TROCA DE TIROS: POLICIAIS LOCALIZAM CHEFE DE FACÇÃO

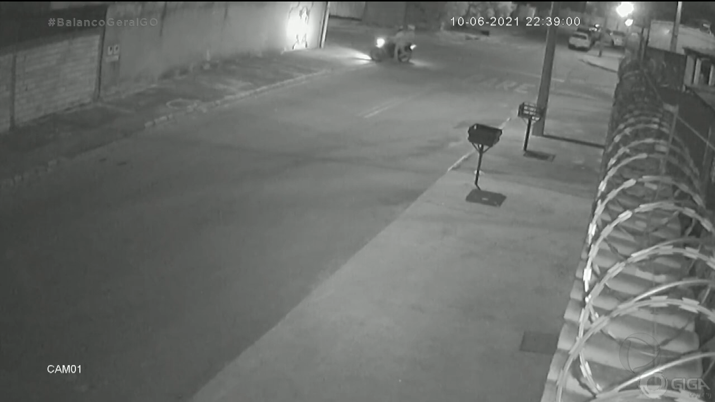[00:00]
Tenente, o que é isso exatamente? Boa tarde, Silvia. Boa tarde, quem nos assiste de casa. Nesse momento aí, a vítima tá chegando em casa e é surpreendida por um veículo polo de cor preta que está estacionado próximo à sua residência e três indivíduos de uma facção rival descem e assassina ele friamente. É bandido com bandido ali. Isso. A gente tá falando que das maiores facções?